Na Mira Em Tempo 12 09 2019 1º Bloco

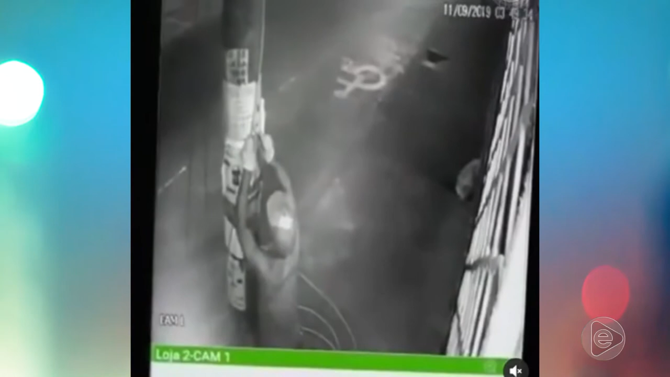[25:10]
As imagens de câmera de segurança que você tá vendo aí no momento, filmam isso mesmo, você não tá vendo coisa errada não. Os camaradas estão cortando fio, né? Estão cortando fio.
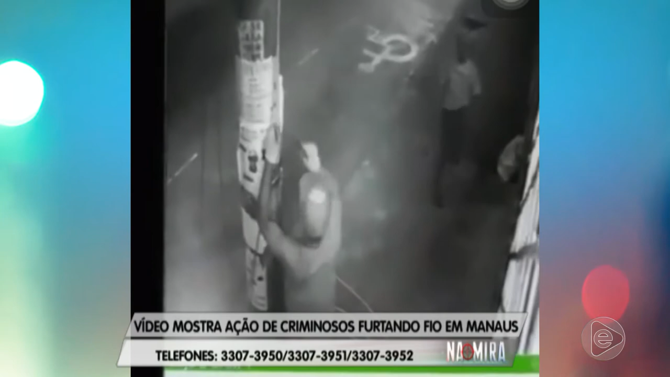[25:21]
Ah, que vontade que eu tava que desse um choque pra pipocar esses dois, ó. Isso no centro da capital de Manaus, minha gente. É, o camarada na cara dura.
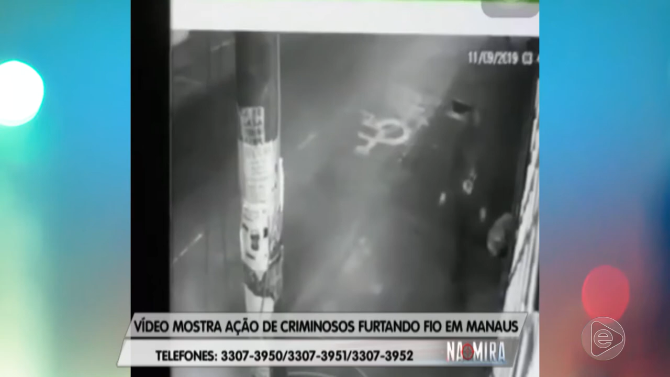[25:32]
Isso é na cara dura, olha lá, você tá vendo carro, né, passando e moto passando e os caboclos cortando fio, né?
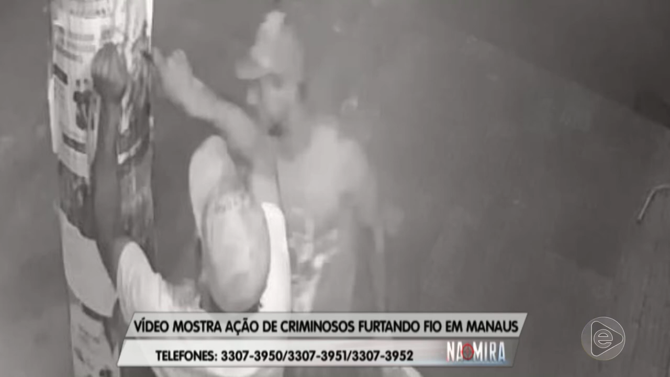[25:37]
Ah, minha gente, que situação. Deixa eu dizer uma coisa pra você.